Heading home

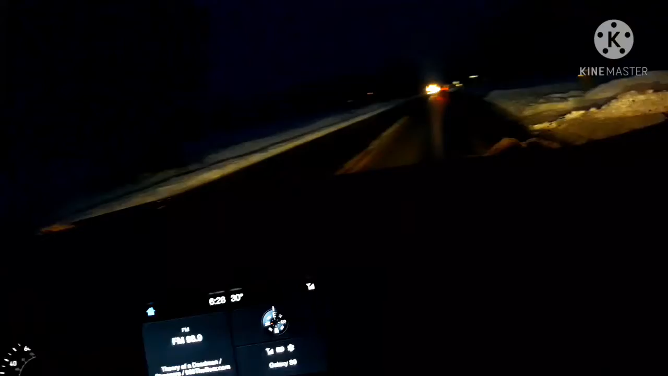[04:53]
Heating in here, in fact, will make people all sorts of familiar with you. So you're needing a bunch of time for that. Man, those plow trucks have just been at it. Forever. Man, did you see those sparks? Why would you be plowing if there's nothing on the roads? There is.
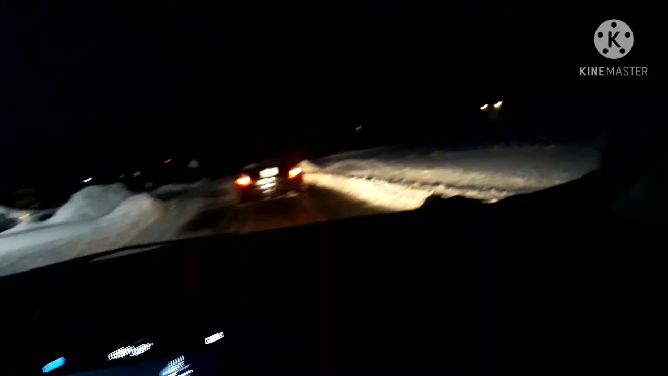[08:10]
look at that green light There is a vehicle Yes, there is a vehicle in there